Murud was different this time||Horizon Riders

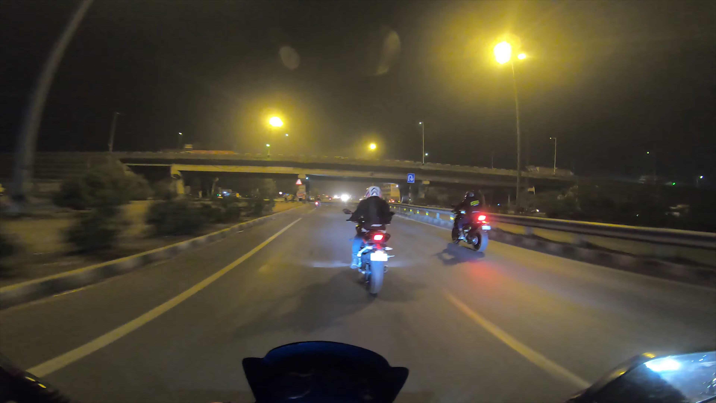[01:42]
ओह भाई, फॉग है क्या? पॉल्यूशन है, पॉल्यूशन। काश ये नॉर्वे होता।
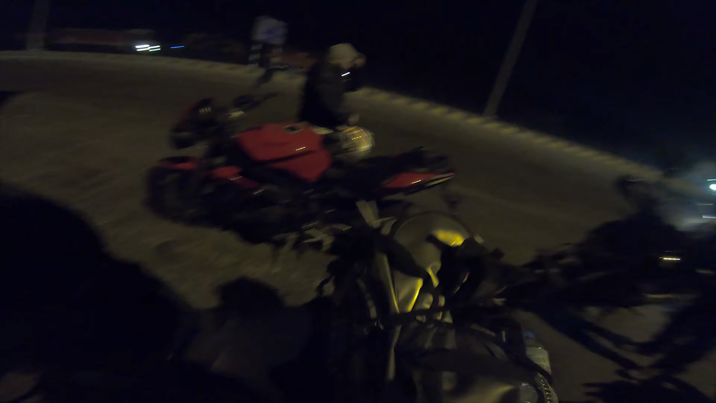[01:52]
अनस भाई के लिए रुके हुए थे, तो ये है हमारी बाइक की लाइनअप, 1 2 3 4 5 6 6 बाइक्स।
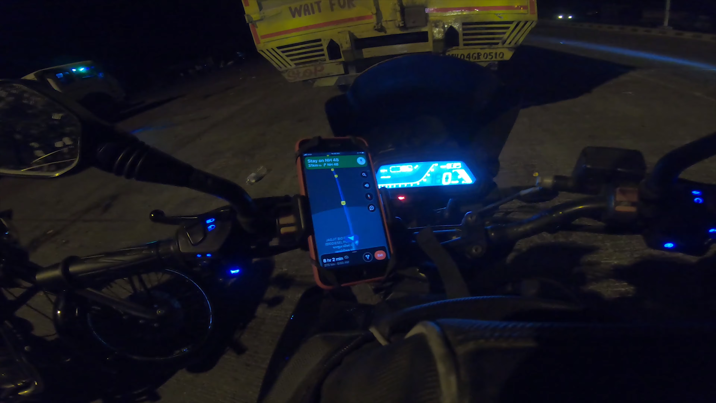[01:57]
डन विद द 70 किलोमीटर्स। अभी यहाँ पे गूगल मैप बता रहा है कि और 375 किलोमीटर्स सुबह के 6 बजे हम पहुँचेंगे।
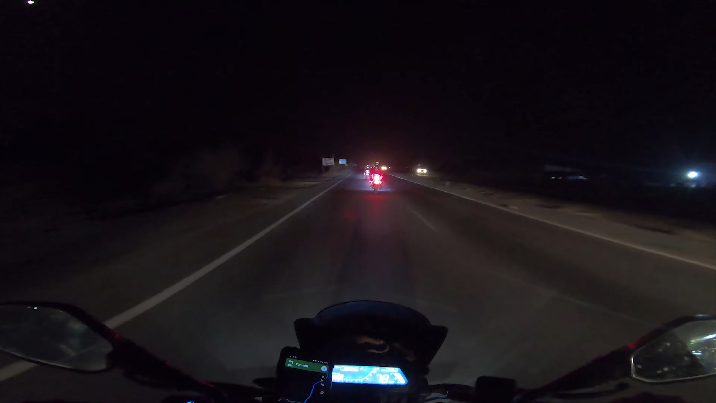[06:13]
अभी तो फिलहाल तो ठीक लग रहा है, हम लोग आराम से 75-80 पे क्रूज कर रहे हैं, नॉट अ प्रॉब्लम एट ऑल।
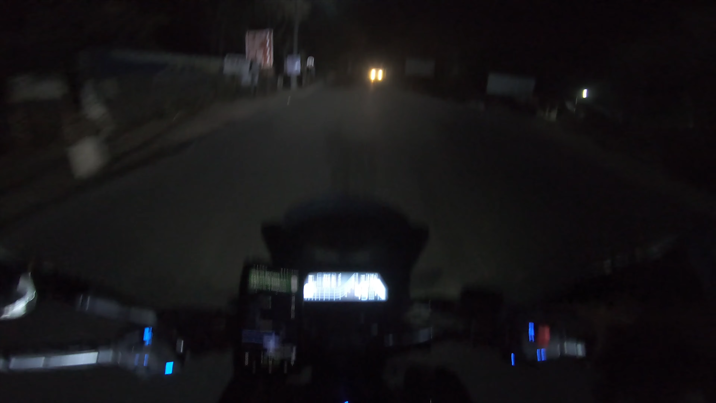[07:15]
ठीक है, अब पहुँचे हैं अब अलीबाग।